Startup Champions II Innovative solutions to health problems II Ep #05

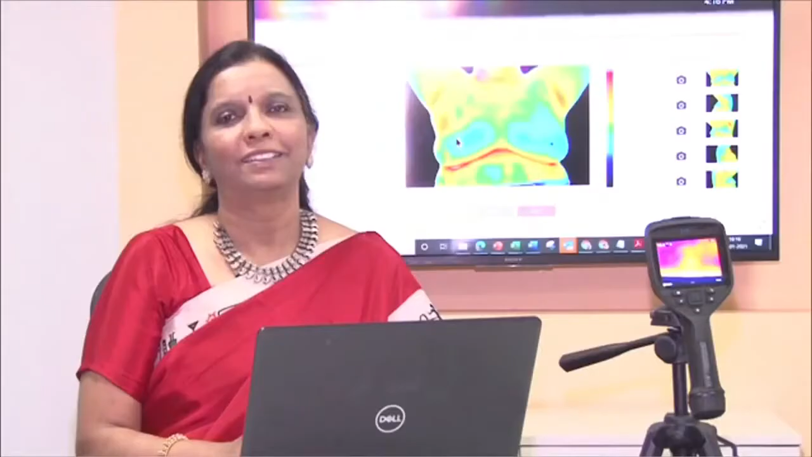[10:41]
The technology that we have developed called Thermalytics is a combination of advanced thermal imaging and machine learning. And this technology is very unique. You know, we've got multiple patents internationally as well.